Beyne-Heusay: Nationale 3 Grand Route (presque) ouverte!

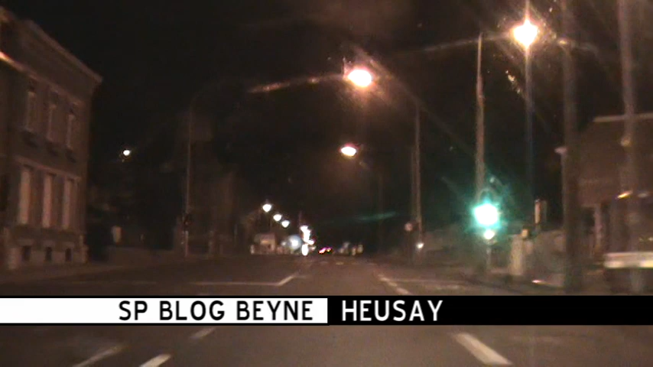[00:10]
la nationale 3, la grande route, est enfin ouverte à la circulation, ou du moins, en grosse partie. Magnifique ! Vous pouvez donc rouler maintenant sur une nouvelle nationale 3, toute neuve, toute belle, jusqu'à un certain point, ou vous devrez quand même prendre une déviation. C'est magnifique, non ? Sous-titrage